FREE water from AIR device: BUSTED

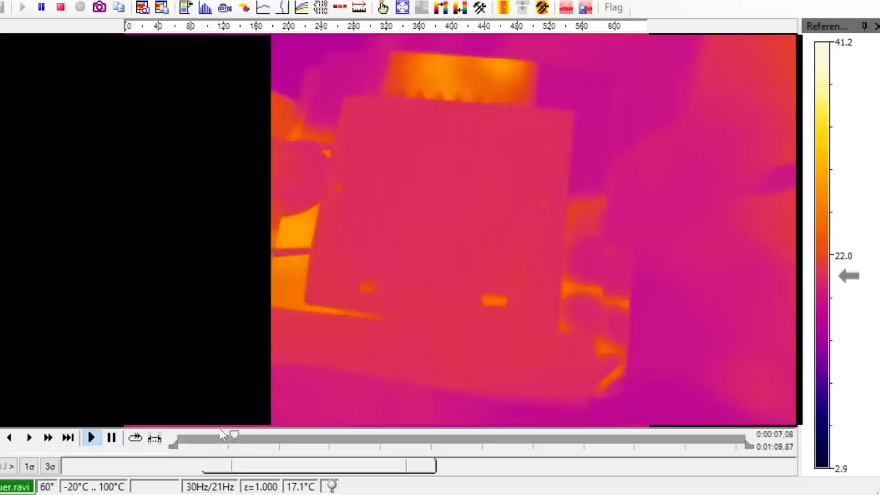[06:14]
Okay. So at the beginning here, I've set the temperature range from about three degrees to 40 degrees.
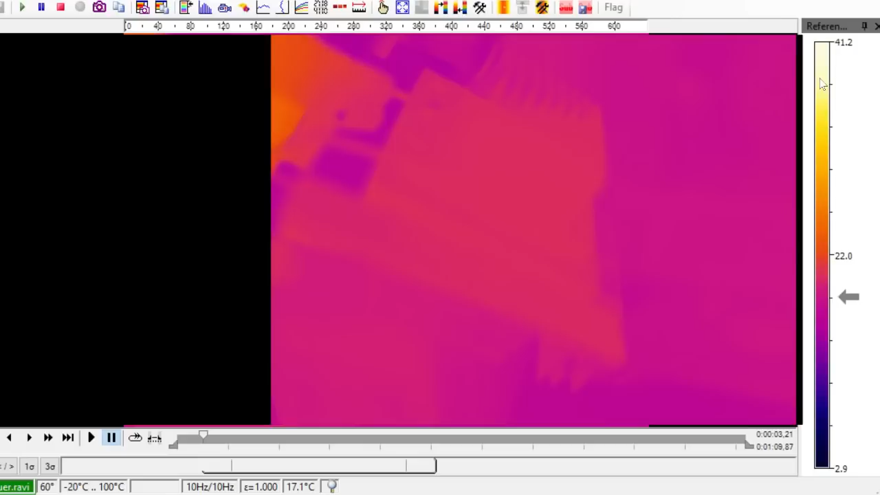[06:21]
So this temperature range, everything looks fairly flat for the heat sink and the background. And you'll see why I've chosen that heat range shortly. So also you'll see that the metal here is very shiny in the infrared. You don't get the true temperature of the metal. It just looks like a mirror in the infrared. So I stuck this piece of tape
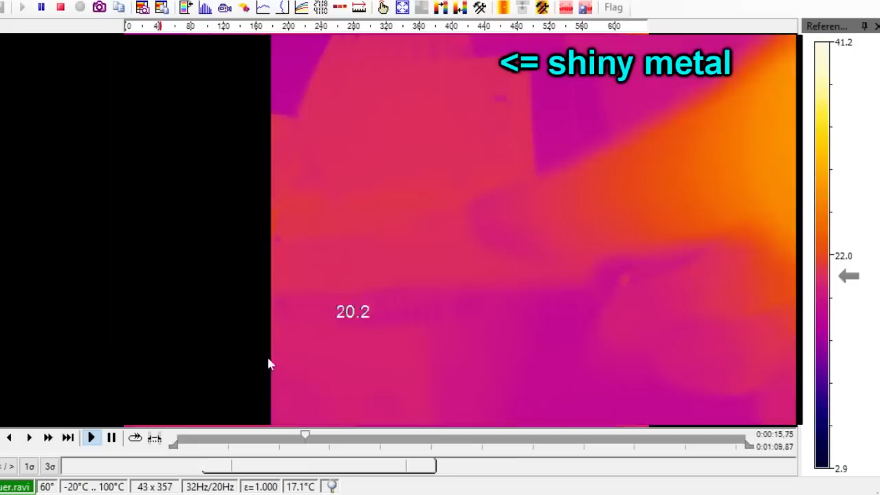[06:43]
on the heat sink and that will reflect the true temperature of the heat sink.
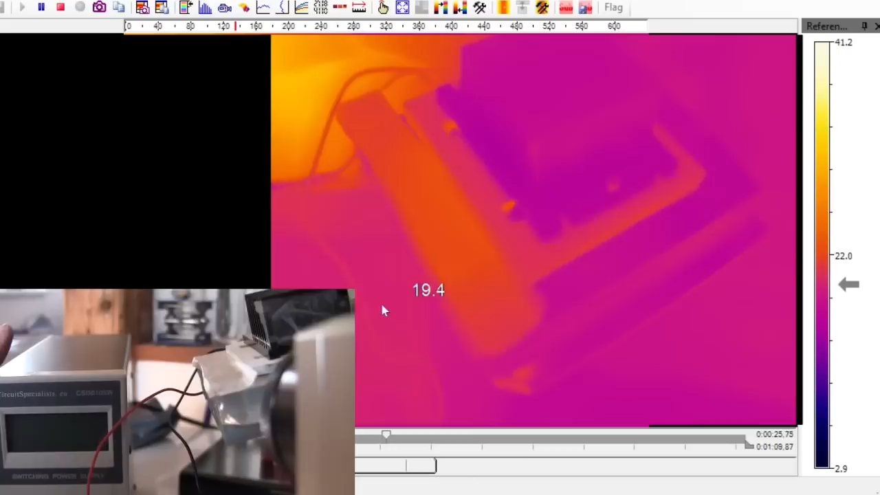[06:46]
So as I turn it on instantly,
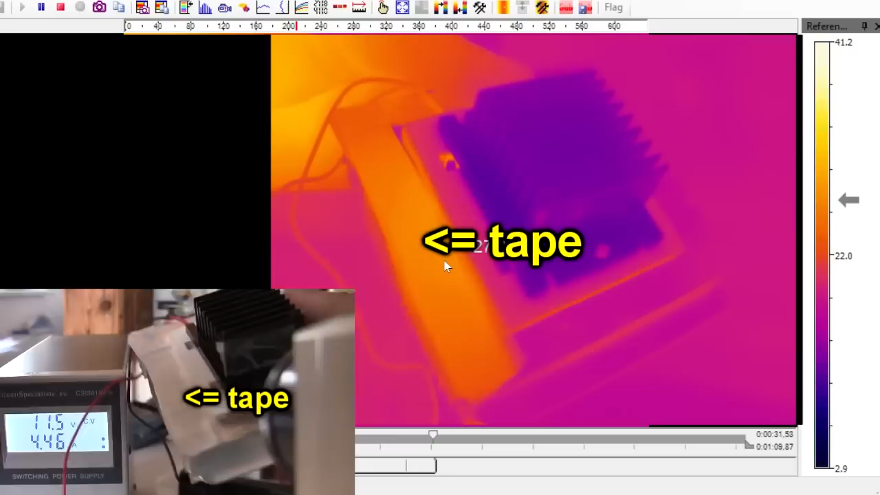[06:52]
you'll see the the tape here starts to heat up as the the big heat sink starts to heat up and the little heat sink starts to cool down. So instantly it's gone from about 20 degrees to about 10, 8, 7. And this guy is getting really toasty now. He's up at 30 degrees, 35, 36.
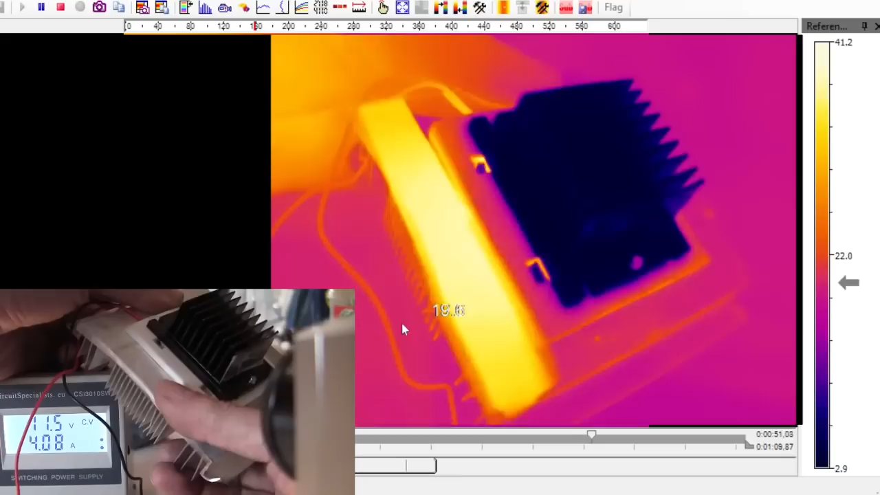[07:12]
So the big heat sink is really pumping out the heat. And the little heat sink is now getting down to almost freezing type temperatures.
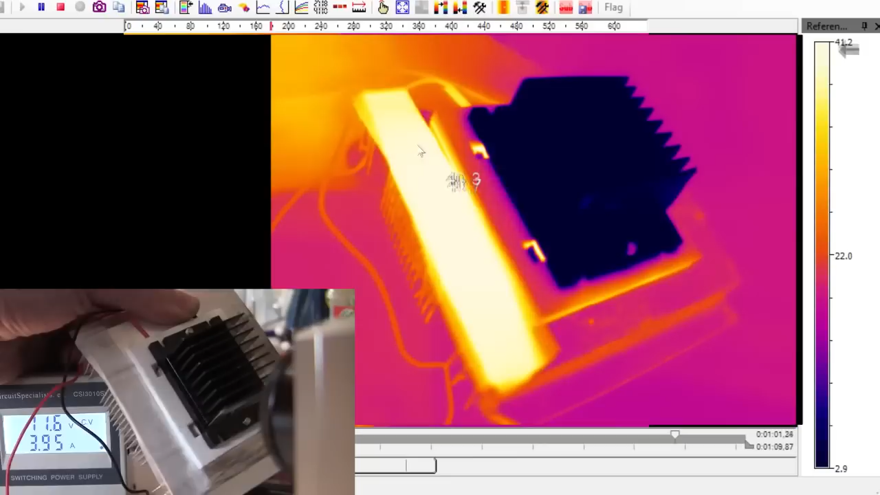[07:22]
If you can't get this heat away, then you can't actually make this thing any cooler. Right. So it's it's really important that you have this big heat sink to actually get rid of all the heat from the Peltier device.
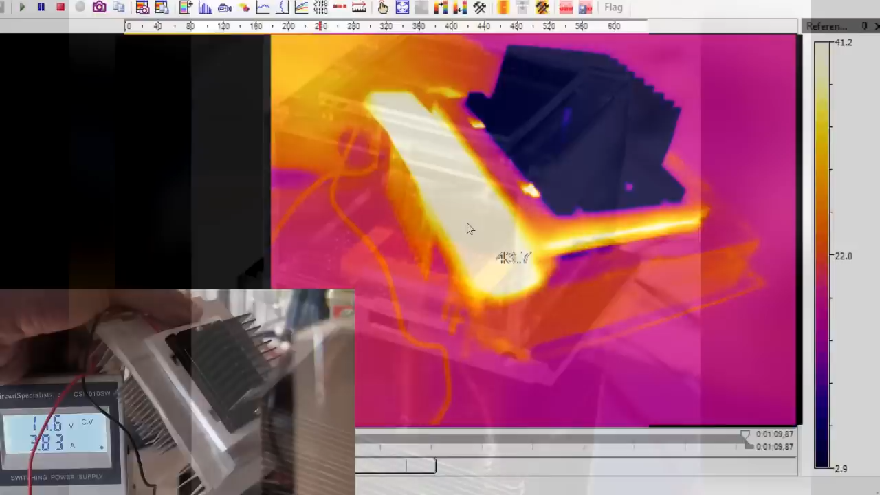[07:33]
That giant thing there with the heat pipes on is just that.